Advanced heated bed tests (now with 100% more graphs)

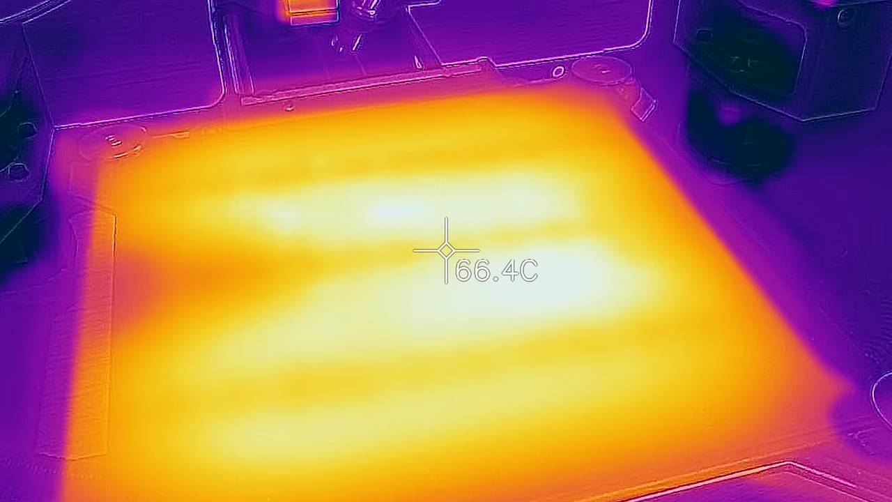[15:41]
On screen: spot 66.4°C
The color scale in these recordings is different to what you just saw and it's even changing during the clip, so the same colors don't necessarily also mean the same temperatures, it's just really finicky to set that up in the app. So, Ultimaker 3, the Ultimaker 3 is actually doing decently here in comparison.
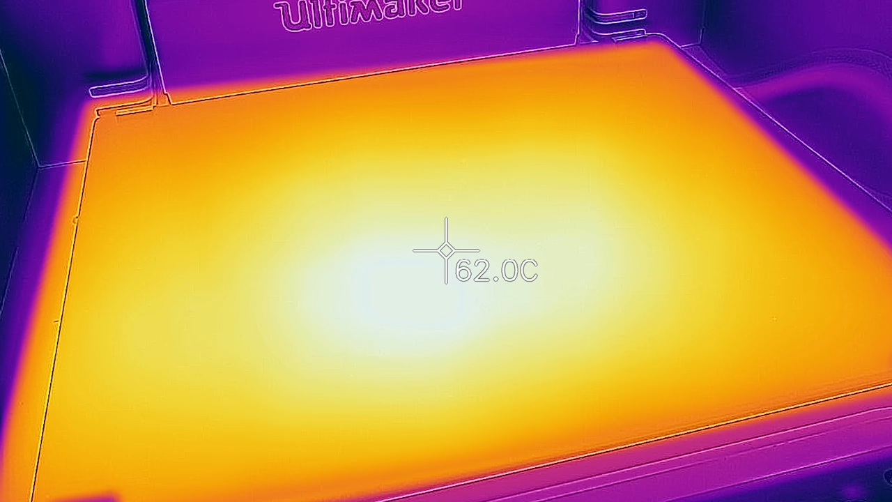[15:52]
On screen: spot 62.0°C
I think the two important values are how much it cools down within those 10 seconds,
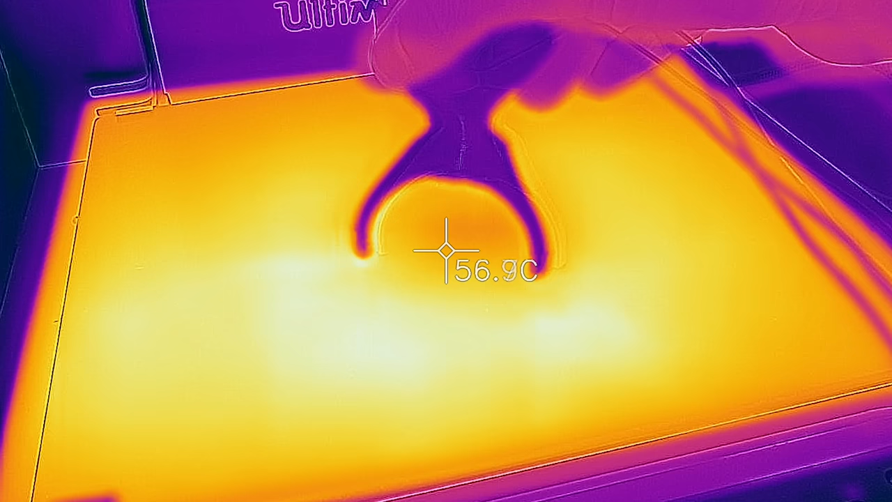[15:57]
On screen: spot 56.9°C
which is kind of a short-term or instant cool-down when the part cooling fan brushes over a spot, and how much it cools down after 60 seconds, which you could also use as reference for how sensitive these types of beds are if you have a draft or some fan inside the printer unintentionally blowing over the bed. The Ultimaker cools from 62 degrees initially to 52.4 degrees after 10 seconds and 44 degrees celsius after 60 seconds.
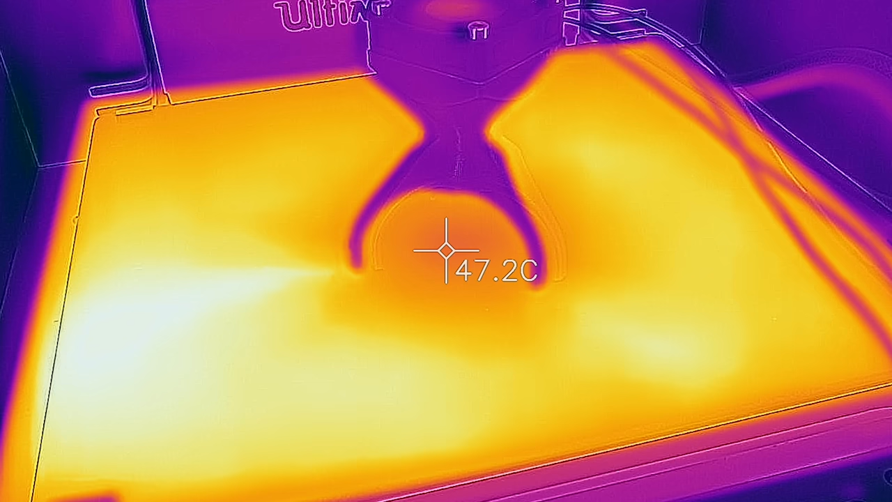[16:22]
On screen: spot 47.2°C
Remember, the printer is still set to heat the bed to 60 degrees celsius, but it may not notice that drop fast enough to do anything about it since the sensor is typically on the other side of the bed assembly.
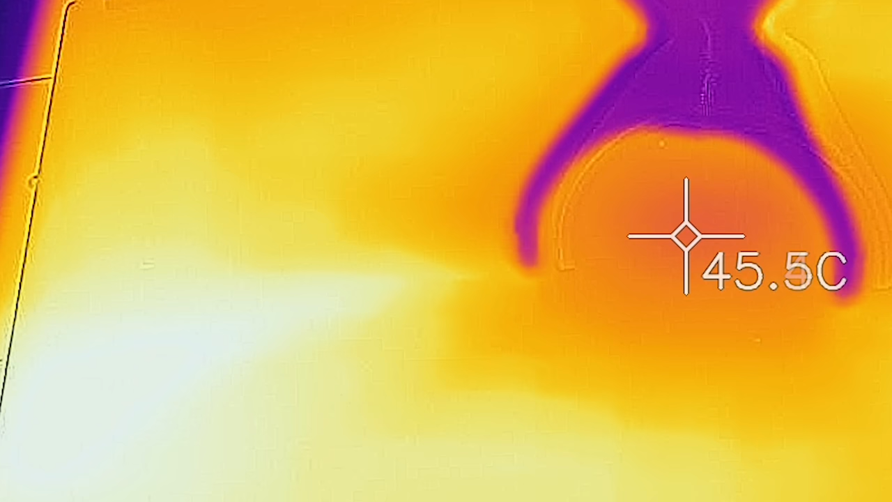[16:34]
On screen: spot 45.5°C
You can also see the shadow the legs of the fan pod cast, which, I dunno, doesn't really show anything, but it's still fun to see. When I take off the fan, the Ultimaker slowly recovers to 54.4 degrees after 30 seconds, I also took readings after just one second of removing the fan because I noticed that some printers
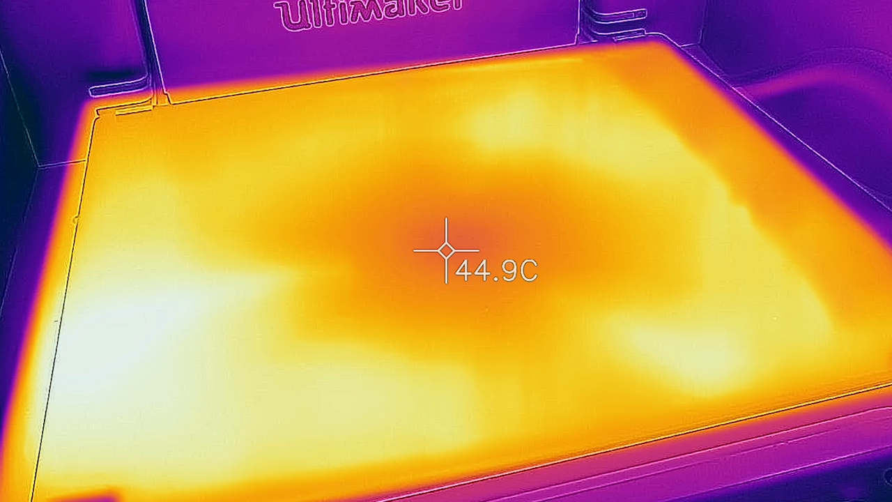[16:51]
On screen: spot 44.9°C
actually recovered significantly faster than those first 10 seconds, not the Ultimaker though.
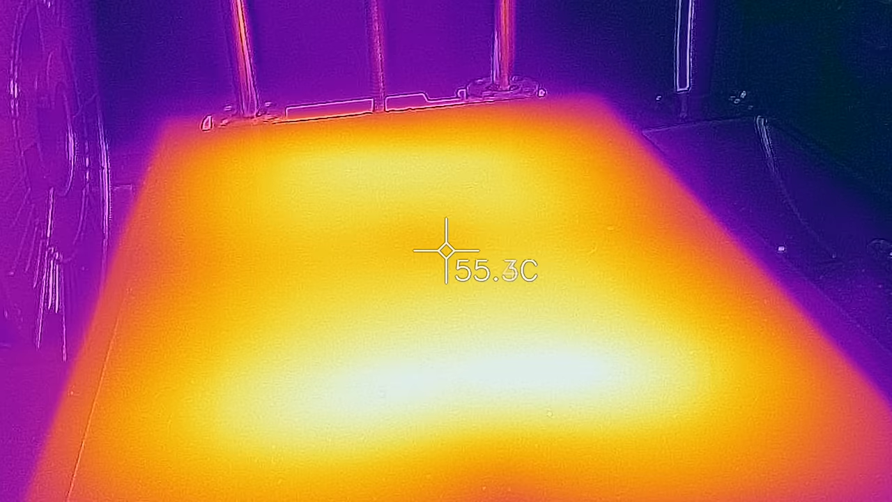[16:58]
On screen: spot 55.3°C
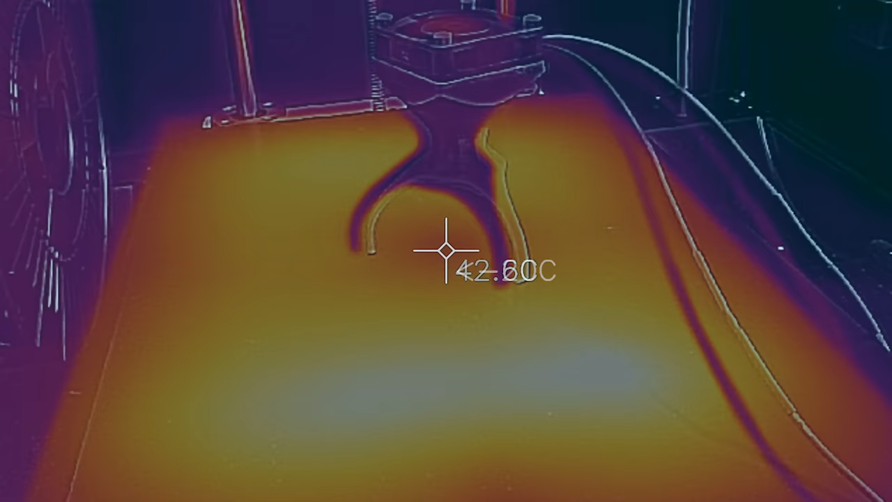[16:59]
So, the Sigma is basically identical here to the Ultimaker, but recovers more slowly.
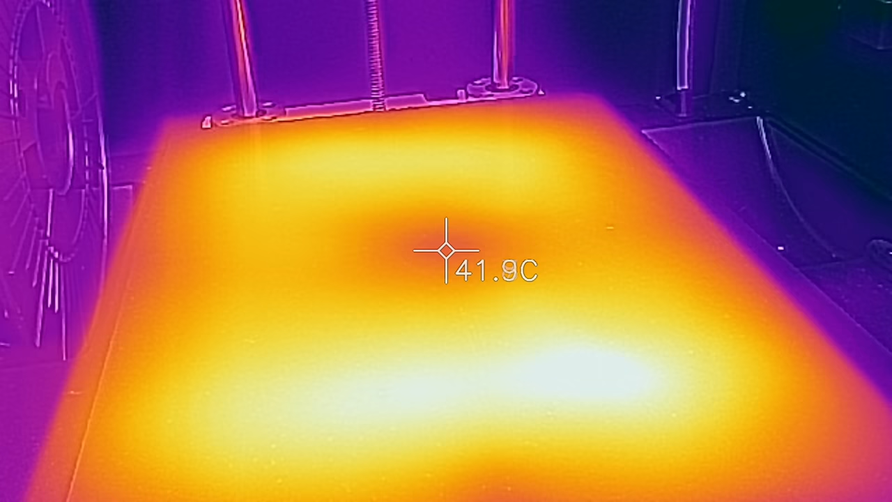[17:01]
On screen: spot 41.9°C
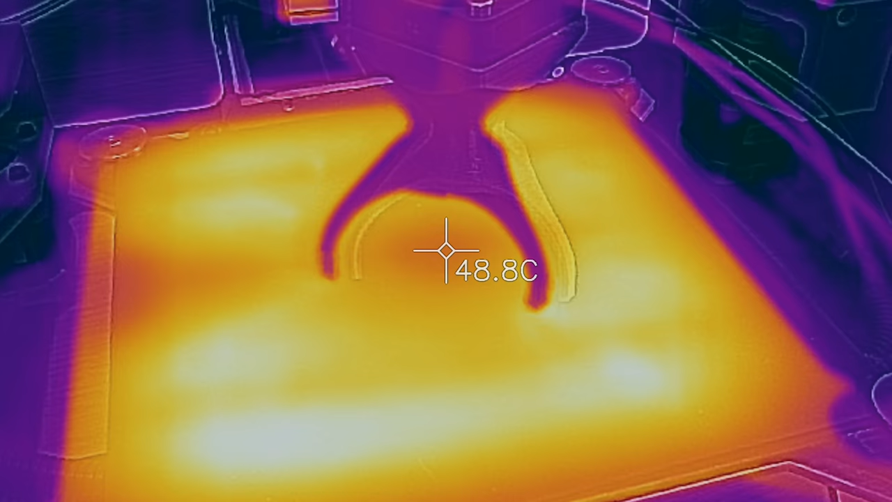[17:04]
On screen: spot 48.8°C
The Lotspot Mini is also very similar,
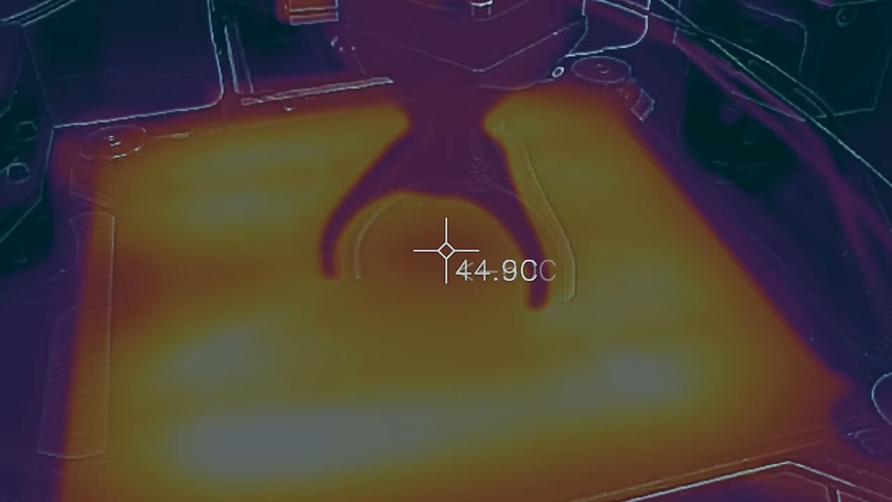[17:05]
but it loses more temperature, but also recovers more temperature within the first few seconds of taking the fan off.